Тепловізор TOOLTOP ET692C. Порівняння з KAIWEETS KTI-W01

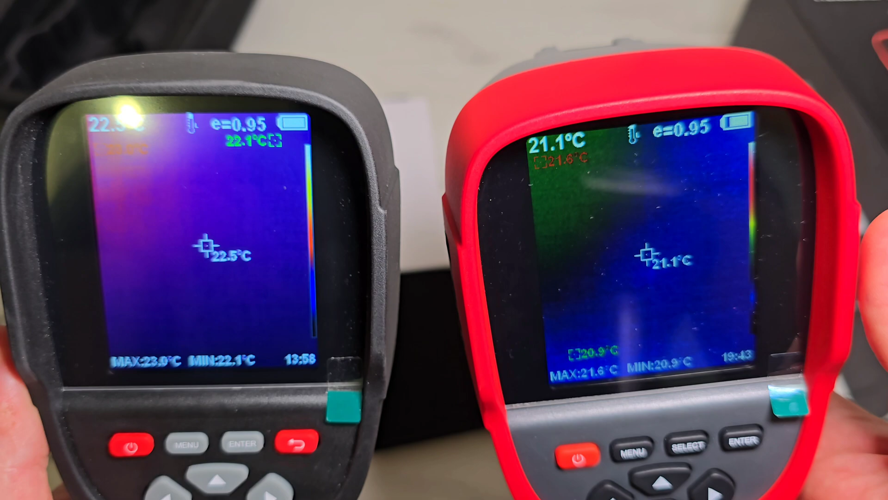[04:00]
Під час роботи чутно, що відбувається таке поклацування, це нормальна робота тепловізора.
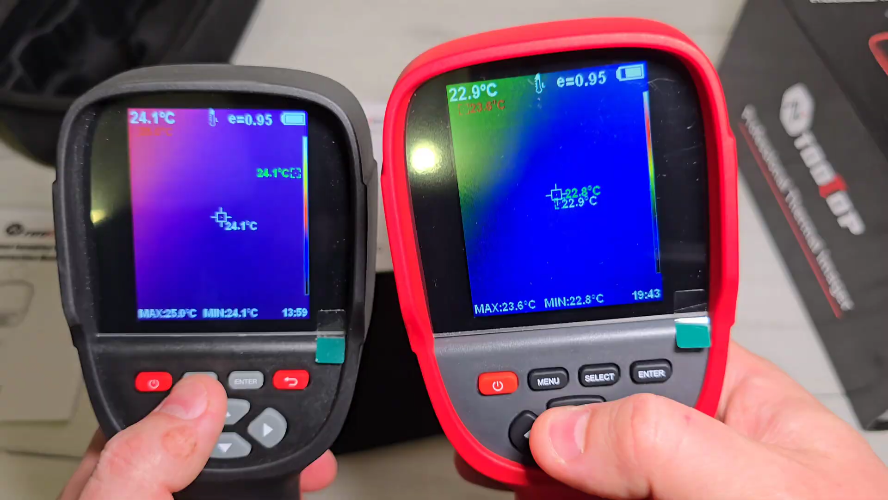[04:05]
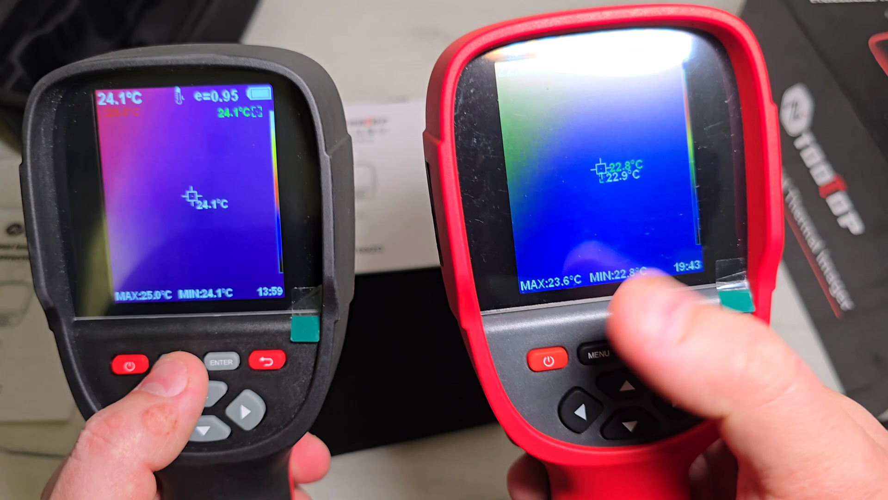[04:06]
Передній екран виглядає однаково, а по меню трошки є різниця. Навіть переміщення по меню.
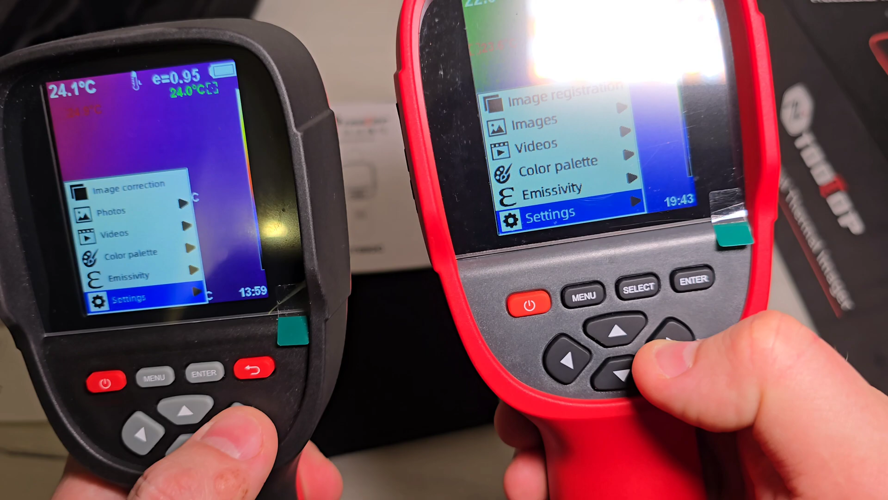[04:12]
On screen: spot 24.1°C
Тут в сеттінг я не можу зайти, тут я можу просто кнопкою вправо, тут треба через Enter заходити.
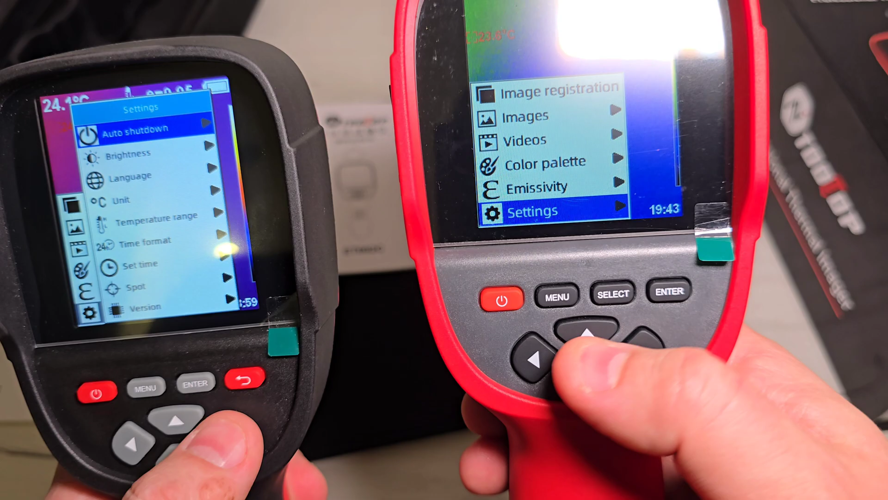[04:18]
Кількість параметрів загалом однакова.
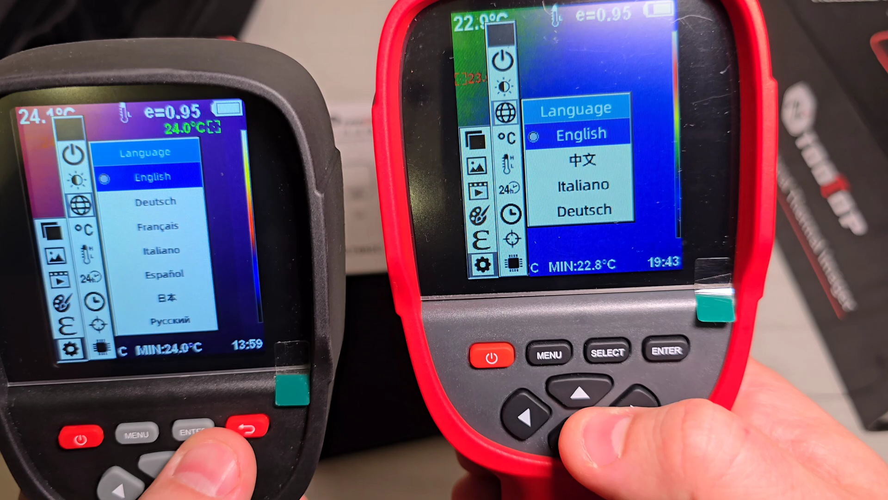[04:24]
Із мов у кайвець, бачимо, доступний більший вибір, в тому числі русський язик.
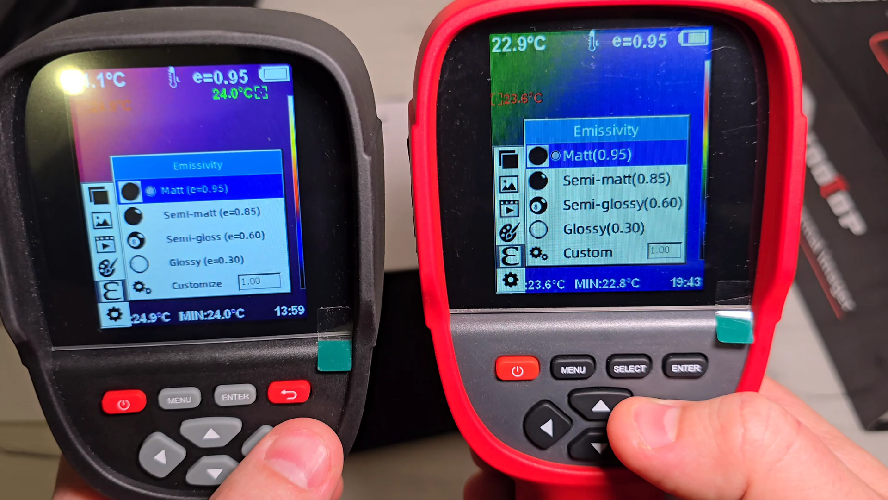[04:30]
Значення коефіцієнтів емісії однакові. Це для більш точнішого вимірювання температури на різних поверхнях, які там блискучі чи не блискучі. Загалом для таких матових, неблизкучих поверхень краще використовувати за замовчуванням 0,95 коефіцієнт.
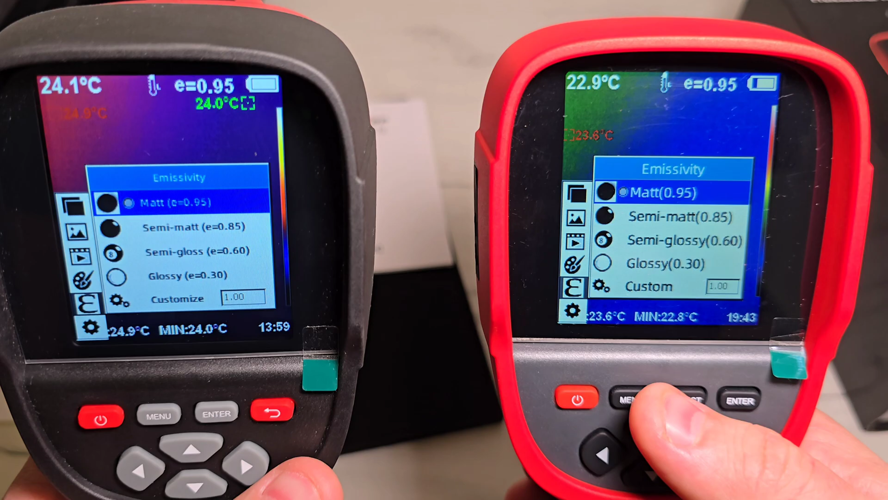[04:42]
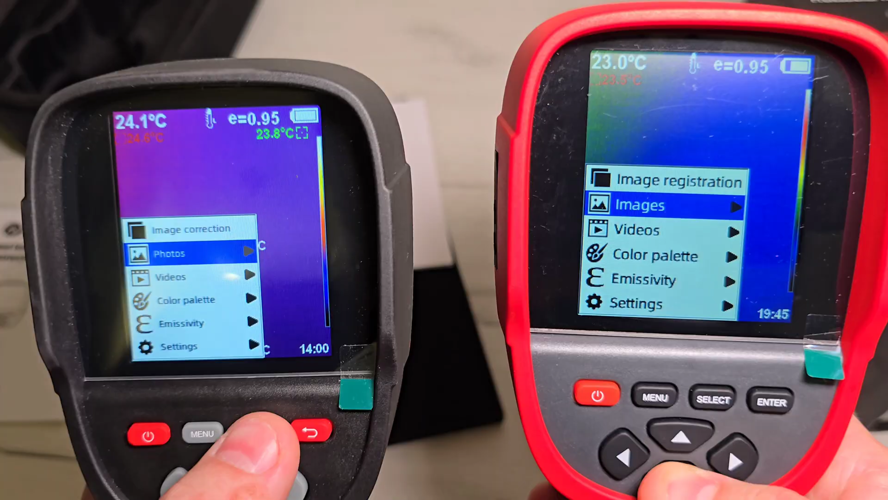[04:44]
Із меню можна відразу подивитися зображення, які були зроблені.
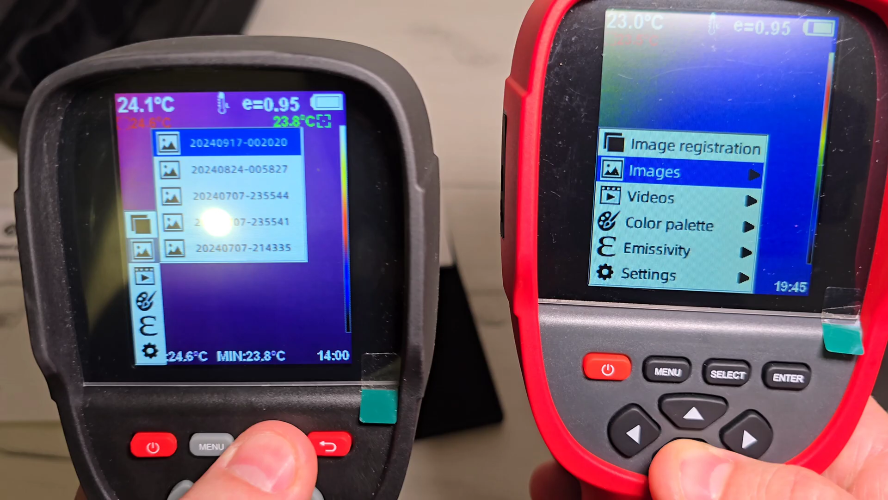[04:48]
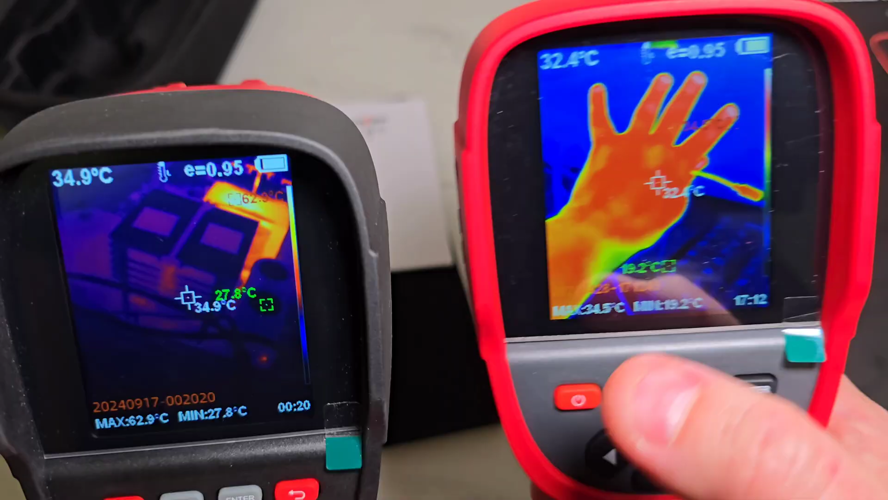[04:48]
Ці зображення можна відкривати з комп'ютера і бачити температуру по кожній точці.
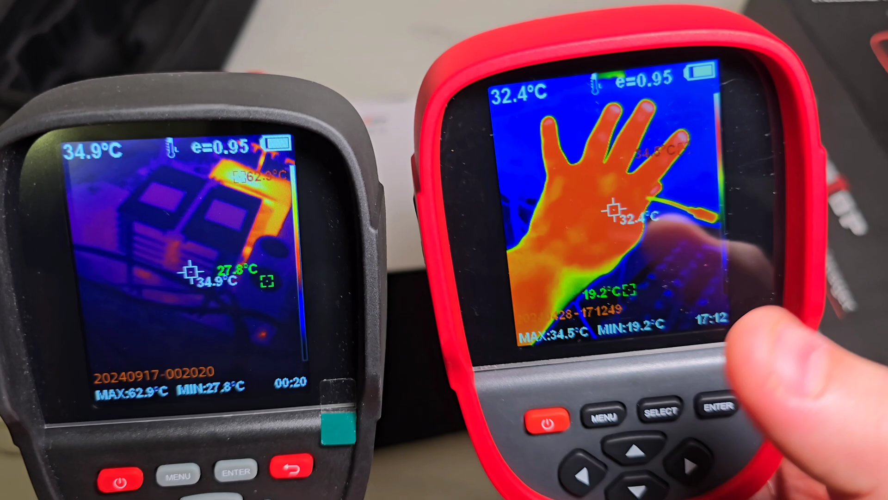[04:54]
Фотографії зберігають значення температур. Не лише максимальна і мінімальна температура і середня точка, а у кожній точці зображення можна подивитися температуру.
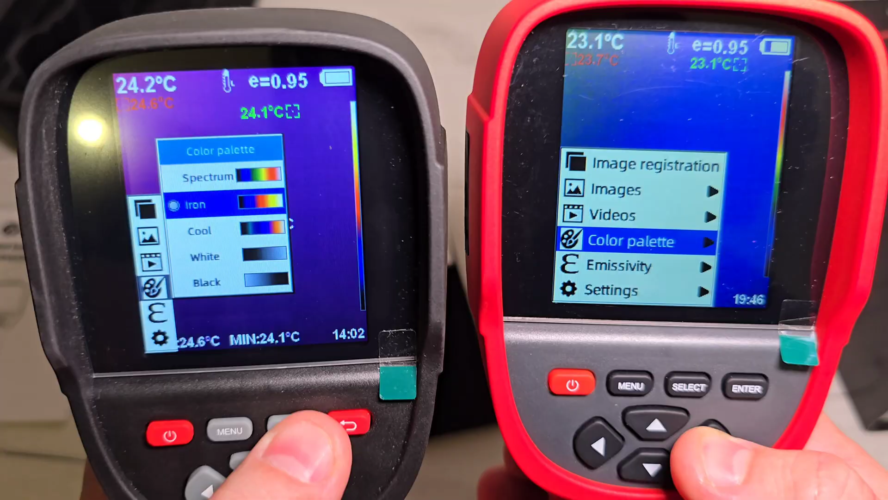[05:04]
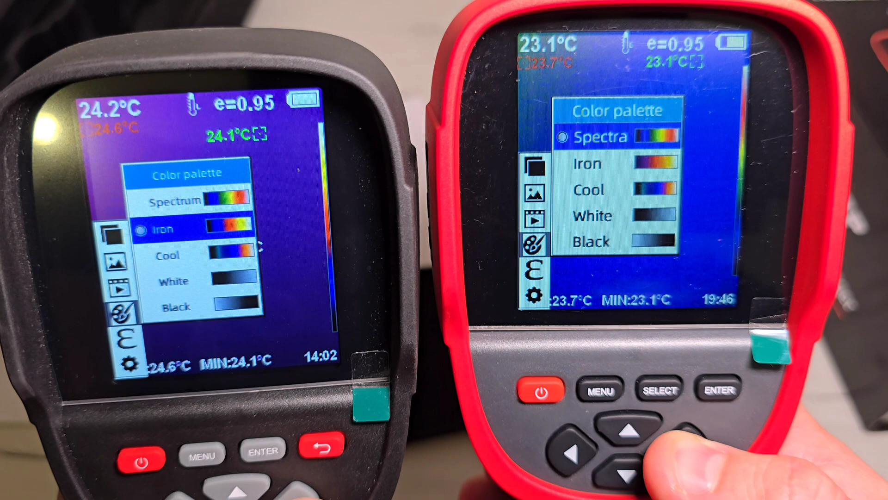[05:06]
Кольорові палітри, бачимо, що у них абсолютно однакові, різниці ніякої немає.